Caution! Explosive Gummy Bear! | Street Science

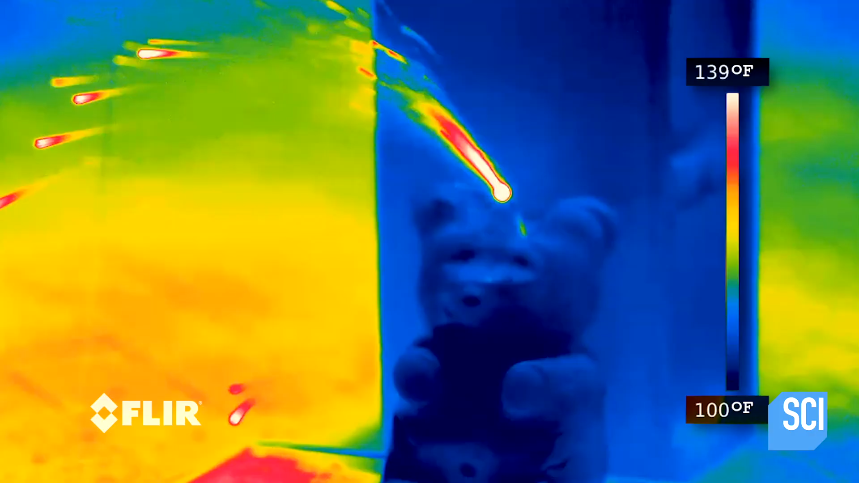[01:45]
On screen: scale top 139°F, scale bottom 100°F
As Darren's thermal imaging camera shows, this reaction burns very hot.